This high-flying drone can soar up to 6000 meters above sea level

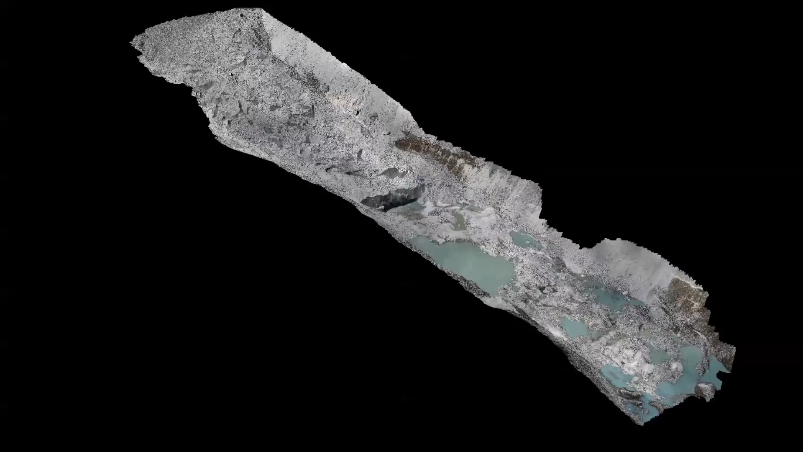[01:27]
Using drone surveys collected one year apart, scientists are able to see where and how quickly the glacier ice is melting.